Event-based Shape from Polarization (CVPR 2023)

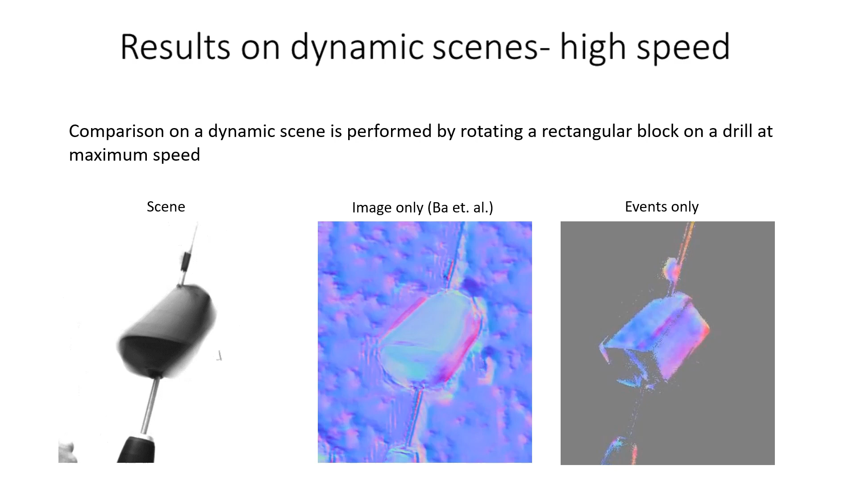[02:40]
The scene consists of a rectangular block which is rotating about its diagonal axis with a drill.
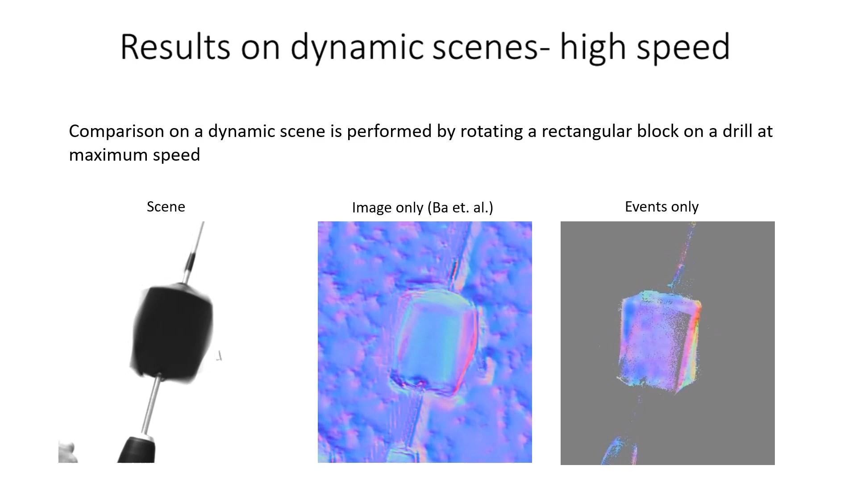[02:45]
Increasing the speed introduces motion blur for the standard camera, which is also reflected in the surface normals. In contrast, event-based SFP methods are better than the image-based counterpart, as can be seen by the sharpness of the edge of the rectangular block.
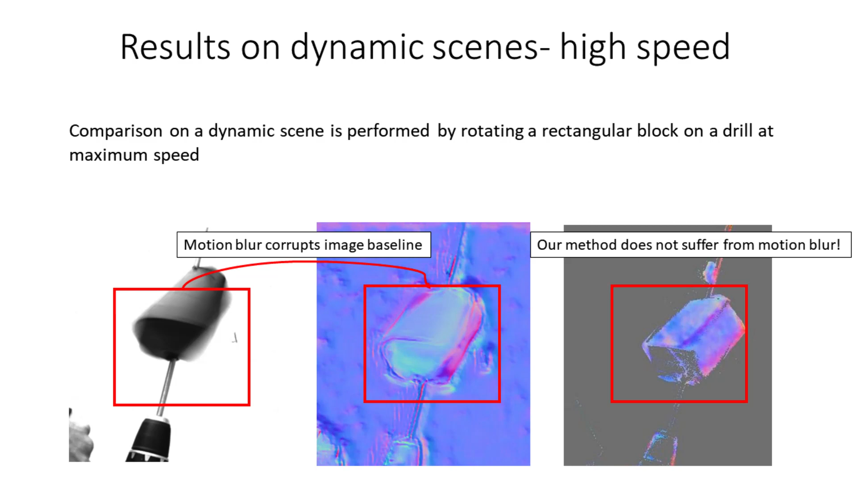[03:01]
Our evaluation is based on the first large-scale dataset for event-based SFP, consisting of 90 scenes with different textures, shapes, and illumination.